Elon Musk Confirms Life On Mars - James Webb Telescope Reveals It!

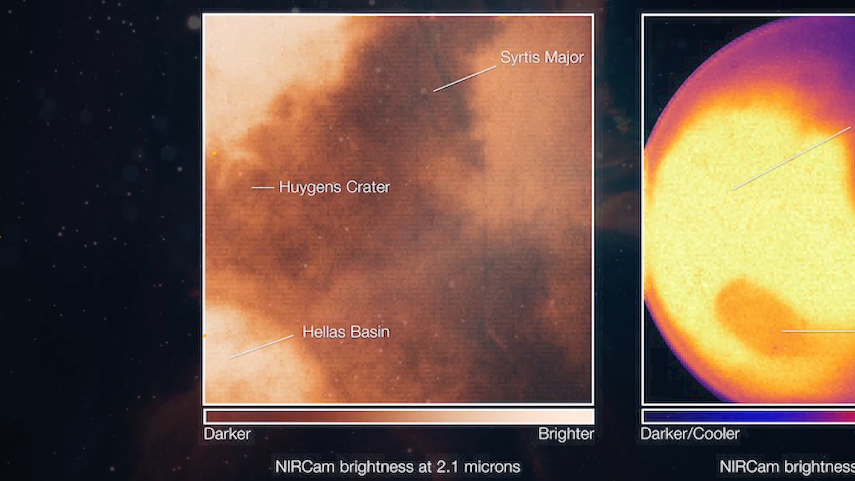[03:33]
Image brightness is highest where the sun is virtually in direct line with Mars, indicating that heat radiation from the Martian atmosphere dominates the image at 4.3 microns.